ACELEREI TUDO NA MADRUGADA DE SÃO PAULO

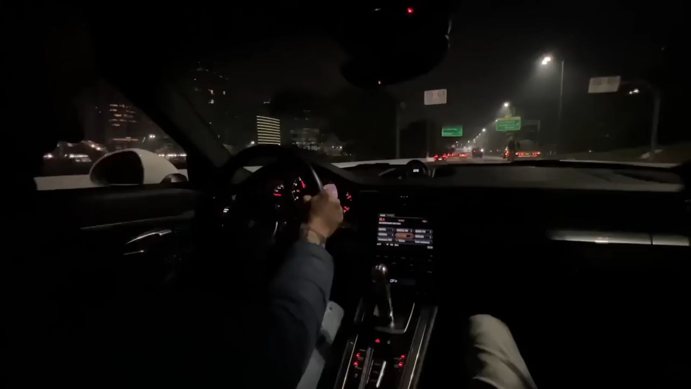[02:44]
Esse carro é um tesão! É um tesão! Nossa! Ô, oh, dá uma dor no pescoço da porra, velho! Mano, esse carro é muito forte!
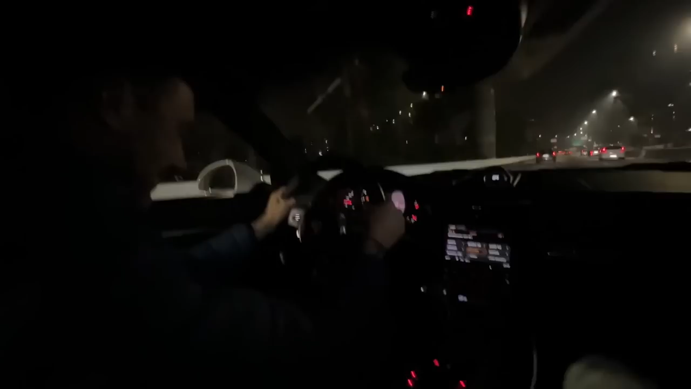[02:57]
É muito forte! Esse carro é um absurdo, real! Delícia, né, velho? É um absurdo! E o escape? Você viu que o escape é um tesão? Nossa, mano!
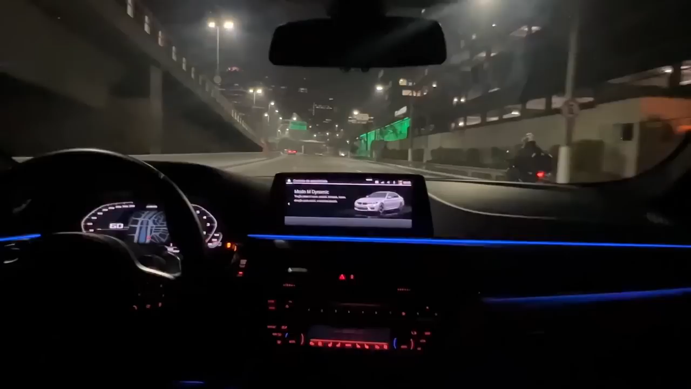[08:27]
Dá pra desligar a tração dela, deixar só a traseirinha. É que é os motos, né? Tração traseira, 4x4 Sport, que é 70 atrás e 30 na frente, e o 4x4 mesmo, normal.
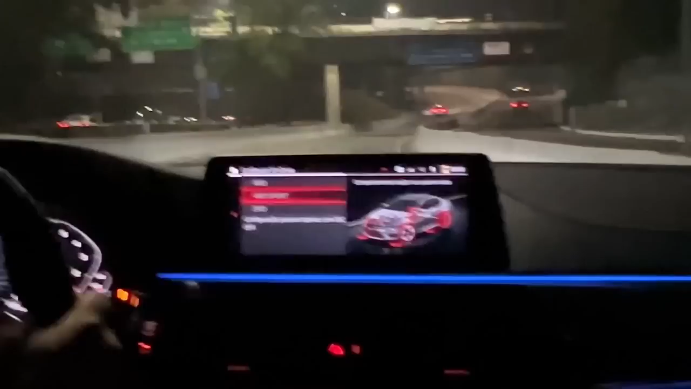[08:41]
Meu Deus!
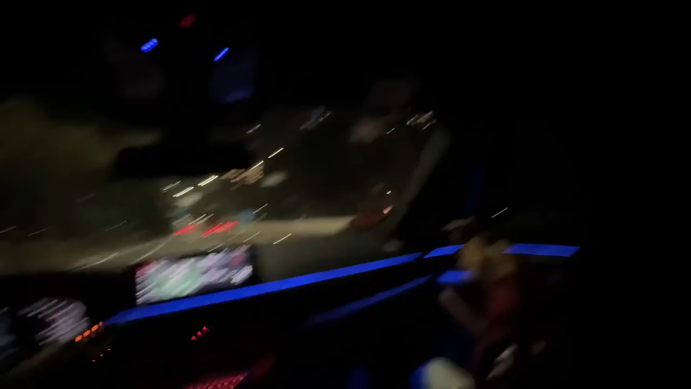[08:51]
Cara, que foda, véi! Nossa, que tensão que esse carro. Gostosinho, parda, véi. É muito divertido, véi. Quero ver quando a gente fazer remap. Aí a gente anda de novo. Vai mudar. Vai mudar, que vai ficar mais forte. Qual carro você tinha antes desse?
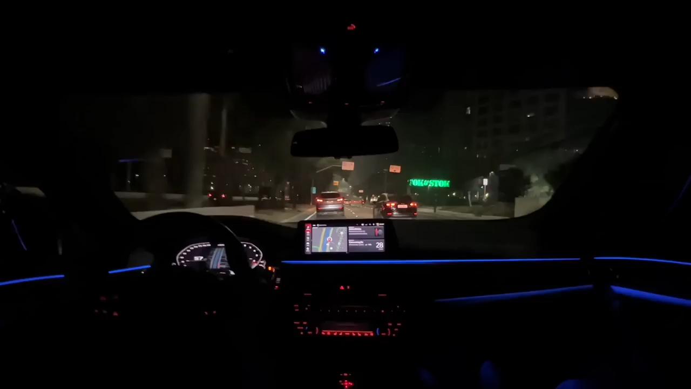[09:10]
A 235. Já foi direto a 235 pra essa. E ó, deu um puta de um pulo. Caralho, o Ford Ka se cagou inteiro, velho. O maluco do Ford Ka se vai trocar cueca, certeza. Certeza, velho. Tipo, você vê que você travou, ela não deu uma. É, e não apertei tudo, mano.